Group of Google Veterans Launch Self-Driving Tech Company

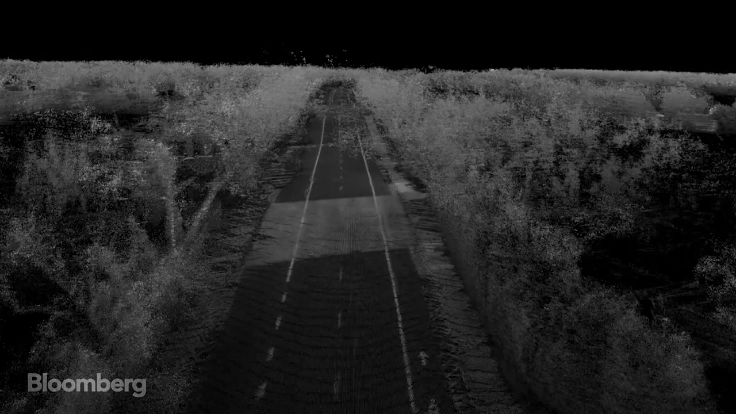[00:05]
the robot needs to know within centimetres of where it is with respect to its surroundings.
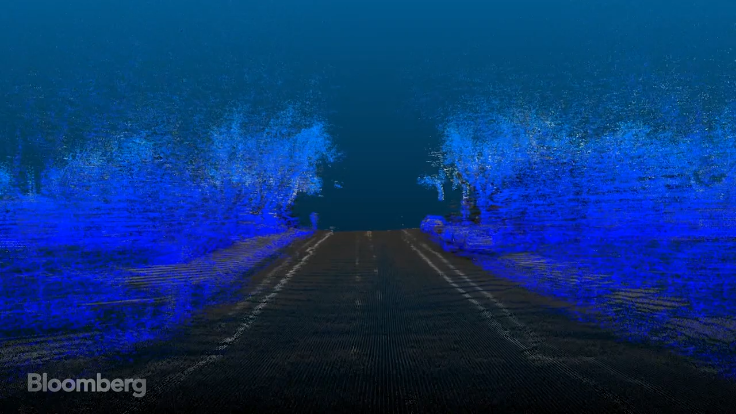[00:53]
From that we can create and model down to very detailed
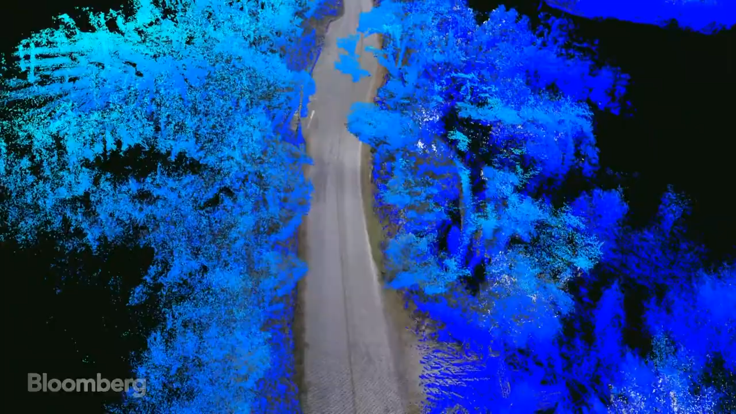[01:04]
TomTom and Google itself to make the best 3D maps.